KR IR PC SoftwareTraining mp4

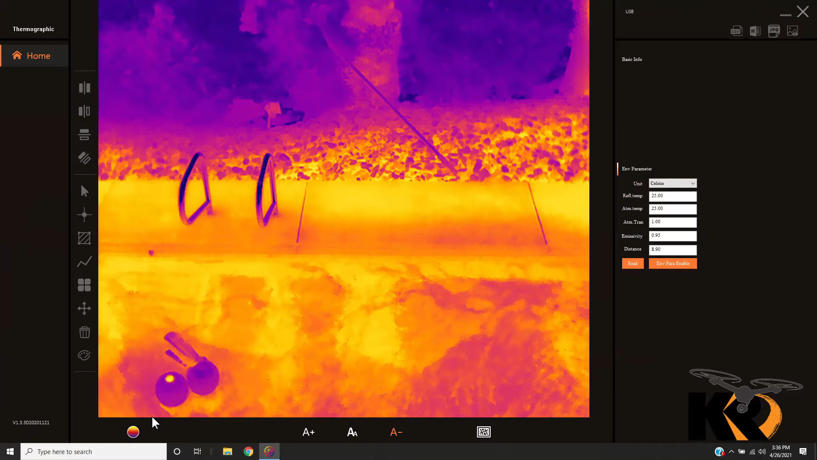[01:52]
So the first thing we want to do is transfer this back or convert this back to what it was.
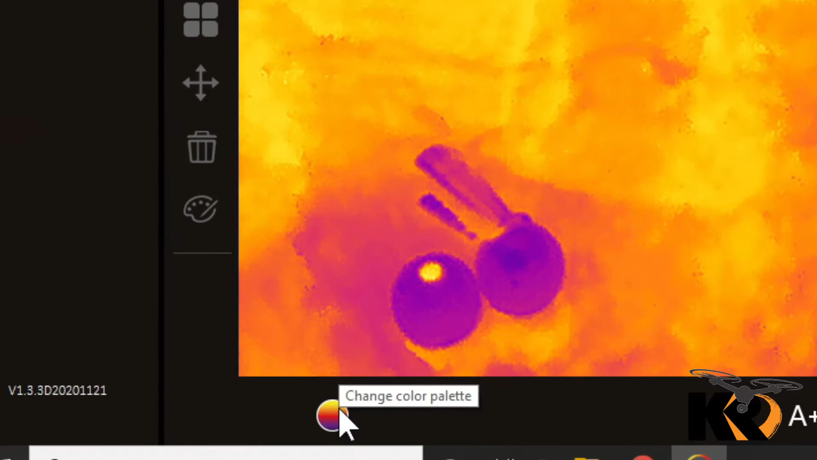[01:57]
So we're going to go to the lower left hand corner at the very bottom and choose change color palette.
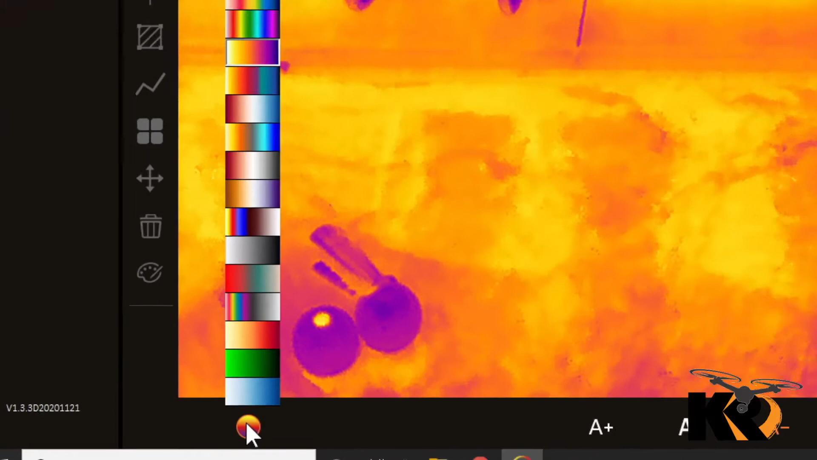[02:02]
And we're going to slide up here and choose the white hot palette. And there we go. Now we're back to matching the image that we had.
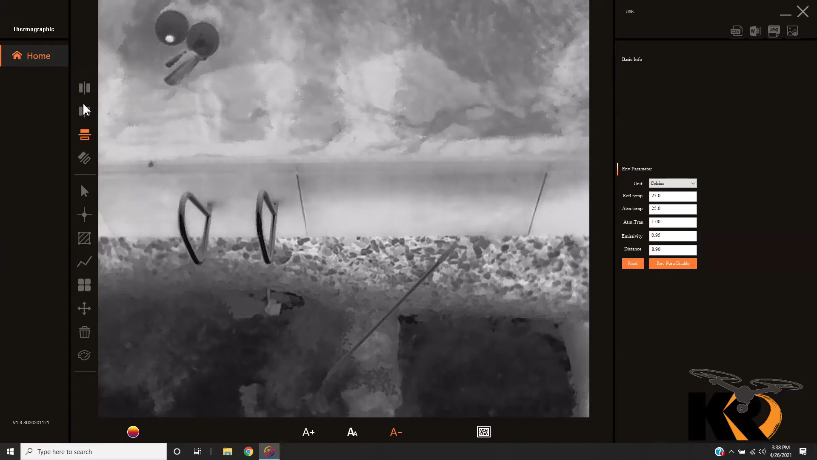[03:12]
If we want to flip it vertically, we'll flip it vertically and then come back up here to the top and choose what Autel has labeled image does not flip. I think their programmers could probably use some translation support right there.
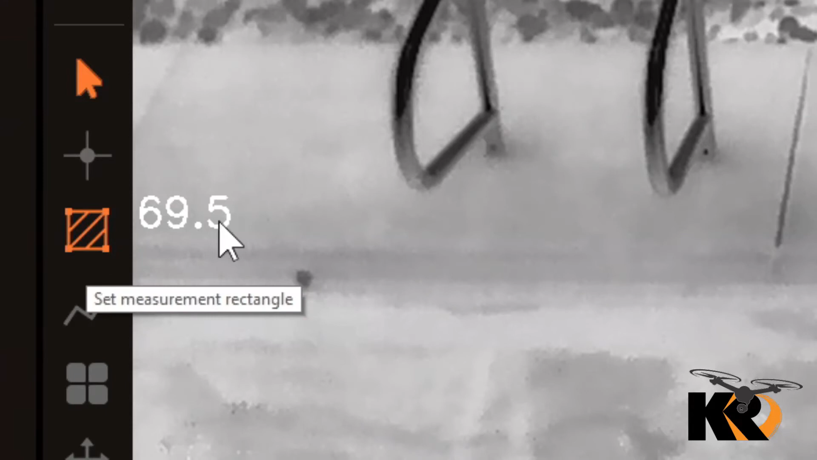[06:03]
So once we click on this particular icon here, and we come over, we'll draw a blend between the concrete and the water. It's going to take that data and average it out. And so we can see we've got a maximum temperature here of 70.4 and minimum temperature of 67.5,
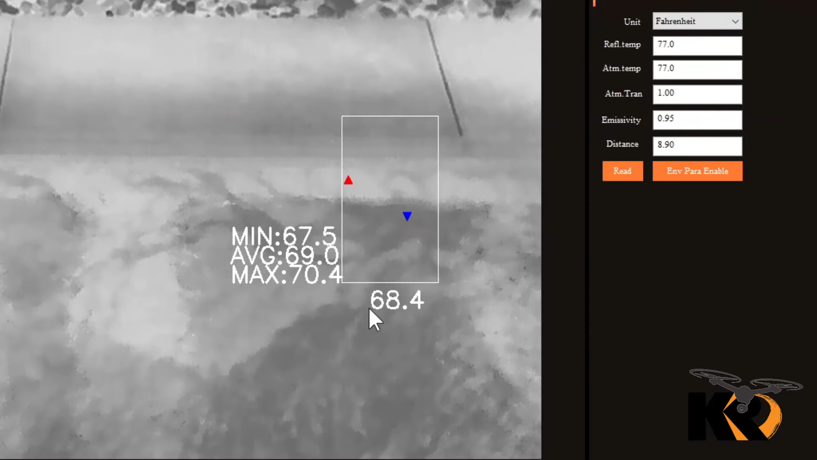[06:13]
giving us an average of 69 degrees overall. We can see the cold is indicated with that down blue triangle and the warm is indicated with the upward facing red triangle. So this gives us an idea of what we're facing overall here. Now we have some other tools that are available as well. If we wanted to measure a specific area, so for example, maybe I want to measure the temperature along this line.
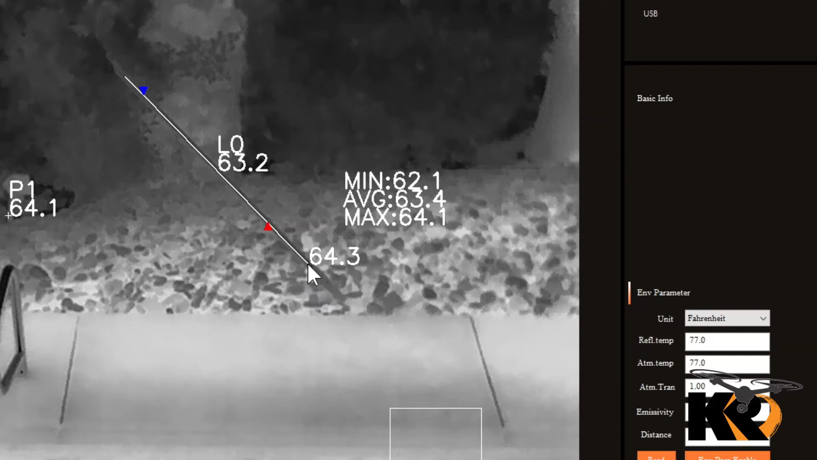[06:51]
So this is an aluminum pole that I've laid into place there. And we can see that across that pole, we're seeing very little difference in the median temperature. We can see it's on the the cold side is 62.1, on the on the warm side at 64.1 with an average of 63.4. That's not much of a temperature swing across these two levels. And in fact, we can see this higher piece up here is a little colder because it's under a tree where this the warmer temperature that we see down here is a little bit more exposed to the ground where it's slightly warmer overall.
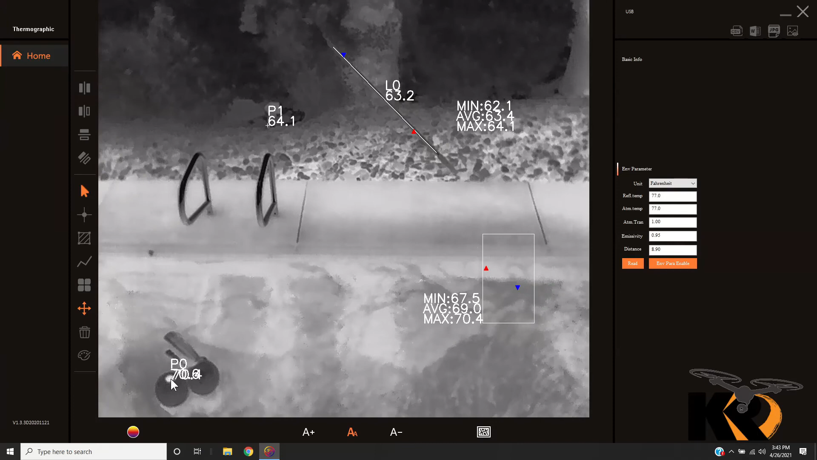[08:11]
If we've reset that to zero, this should match with the center temperature that's seen in a screenshot or seen on the screen from our drone overall. Let's turn that off. And now we can also move measurement positions around. So for example, we come down here, maybe I didn't quite hit that exactly where I wanted to, so I want to move it to a new location.
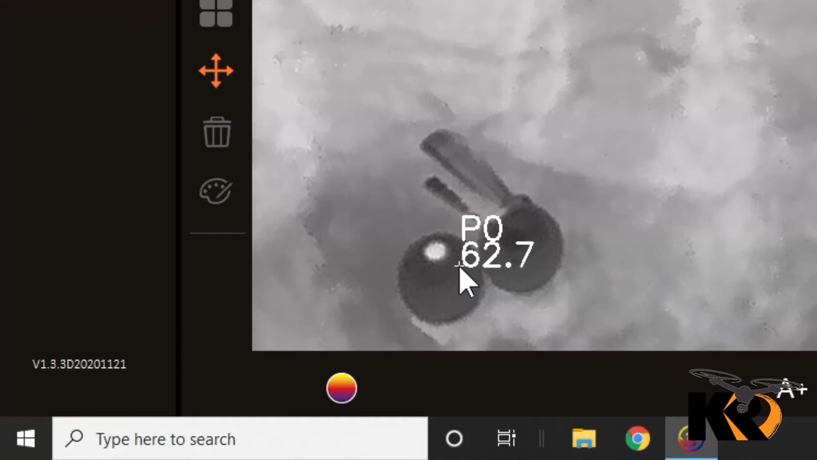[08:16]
So we just click on this section right here.
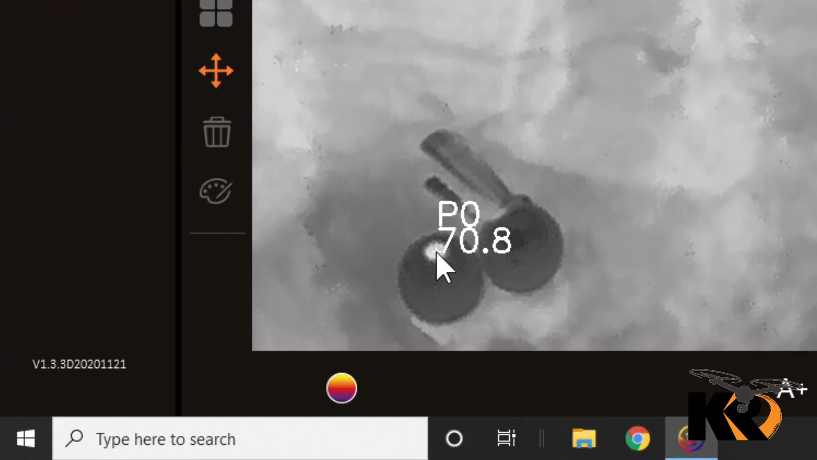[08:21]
And again, this allows us to move that temperature point around. And that should lock in right there.
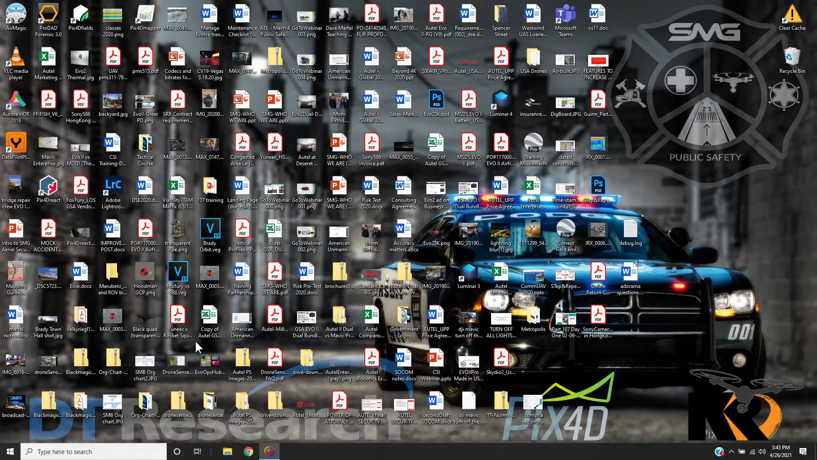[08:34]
But every now and again, it gets a little bit freaky and the software just crashed.
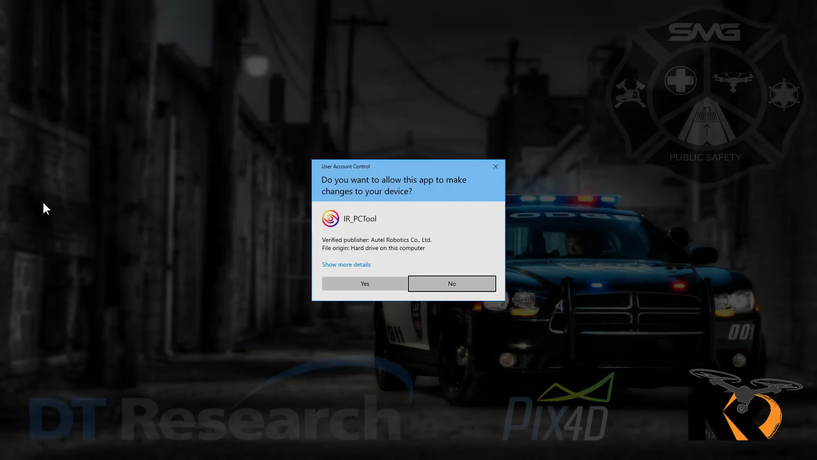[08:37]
Okay. Now all of our numbers have reset just simply because the software crashed.
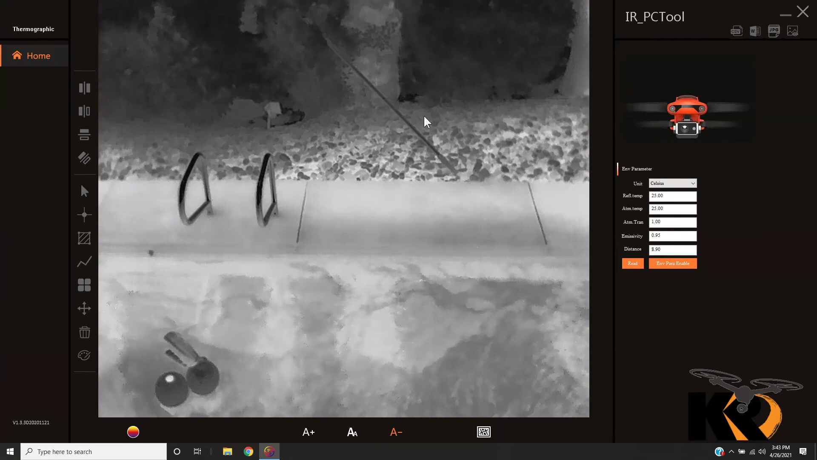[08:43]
One thing that I'll tell you is this first generation software is just a little bit buggy. So let's go through and set a couple of our temperatures again real quickly here. And we're going to change up our size. There we go. And grab one or two more temperature points down here that we just like we had before. We're going to convert those back up to Fahrenheit. Okay. Yeah, everything's looking really good. And let's set up our measurement across the line here.
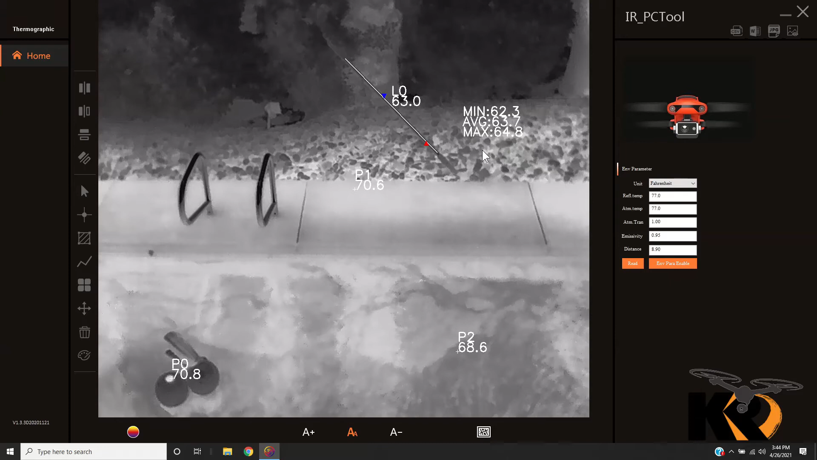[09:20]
So let's go and grab our our aluminum pole. Great. And then we're seeing our number values that are set up right there. Excellent. So now we've set up some of these different pieces. We can, again, as I mentioned, we can go move some of these around and identify exactly where it is that we meant to place that particular temperature. There we go. So I've moved that temperature. So when we start getting to this level, the software currently is buggy.